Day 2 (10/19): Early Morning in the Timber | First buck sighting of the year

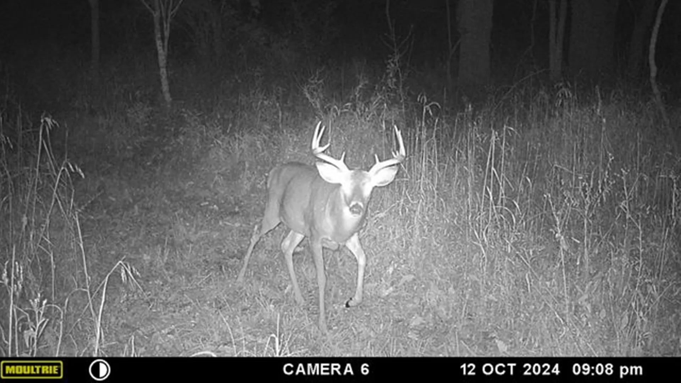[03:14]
I don't think he's a shooter, but he's bigger than I thought if it's the one I think he is. So, a little crab claw on his left main beam. Nice, nice looking buck.